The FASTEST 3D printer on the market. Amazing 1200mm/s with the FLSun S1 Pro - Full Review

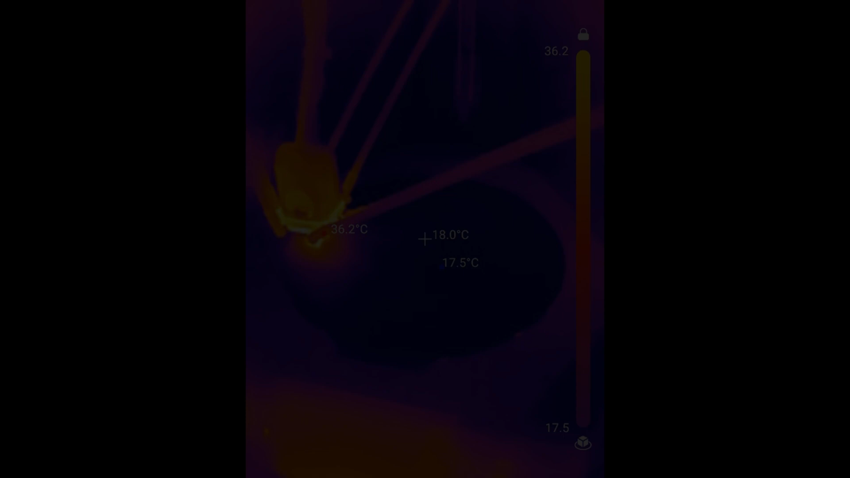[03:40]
On screen: spot 18.0°C, max 36.2°C, min 17.5°C
The S1 Pro has smart zone heating, which splits the heated bed into two zones, an inner and an outer zone.
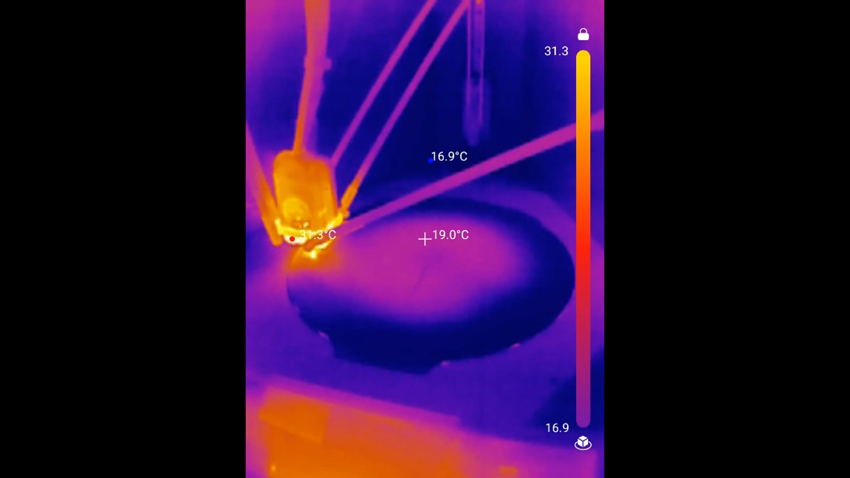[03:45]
On screen: spot 19.0°C, max 31.3°C, min 16.9°C
When preheating for a small model, it'll only heat up the inner zone to minimize heating time and energy usage.
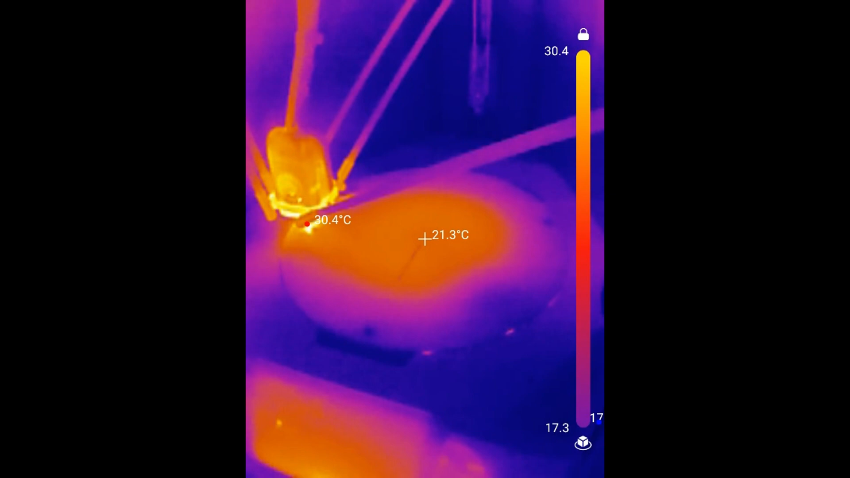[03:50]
On screen: spot 21.3°C
You can see in these thermal camera shots that only the inner zone is heated.
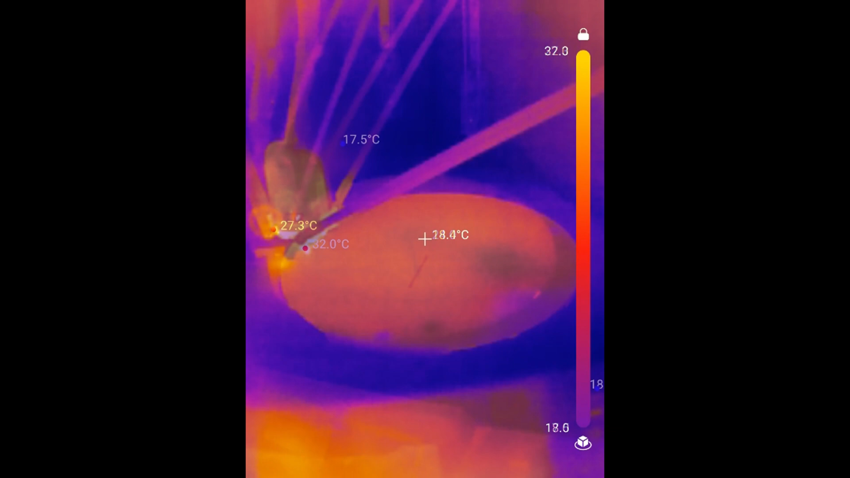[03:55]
And when you go to print a larger model, then the S1 Pro will know to heat up both zones. Pay no attention to the scrape across the bed.
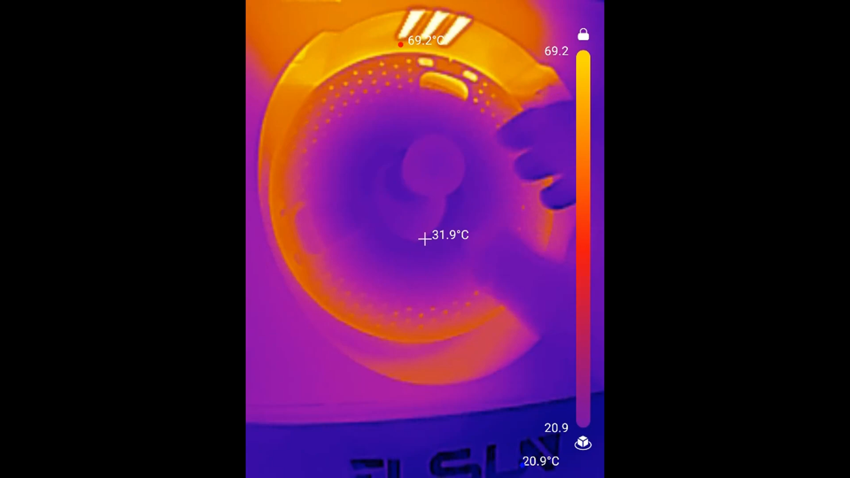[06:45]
On screen: spot 31.9°C, max 69.2°C
The dryer heats up from the vents at the top and does a decent job of wrapping that heat around the spool for consistent heating.